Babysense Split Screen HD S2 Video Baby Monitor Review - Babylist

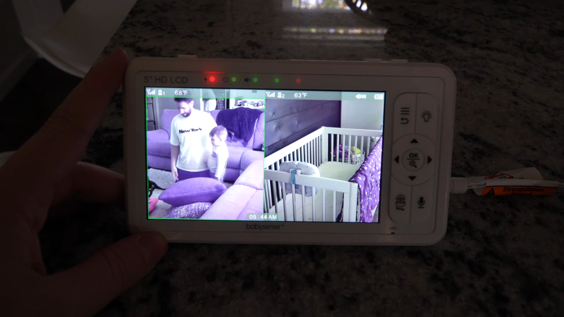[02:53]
swap through which two you'd like to see on the split screen.